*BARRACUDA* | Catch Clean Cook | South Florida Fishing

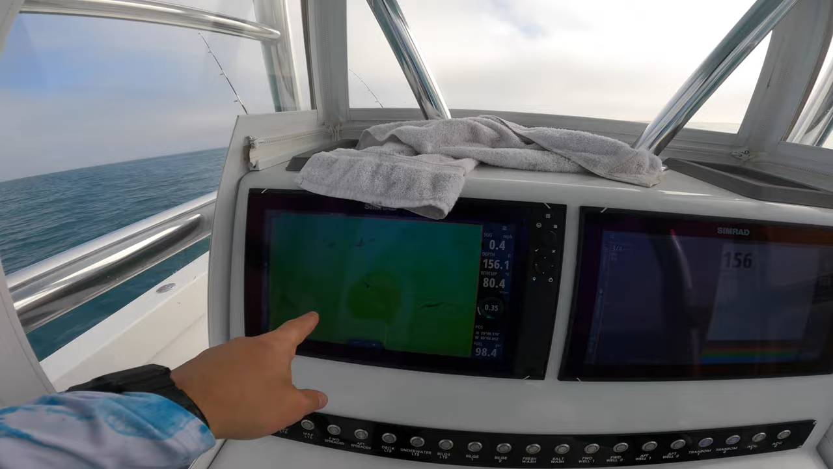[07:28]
We are like, kind of in between a bunch of wrecks here, 155 feet. I got four rods out today.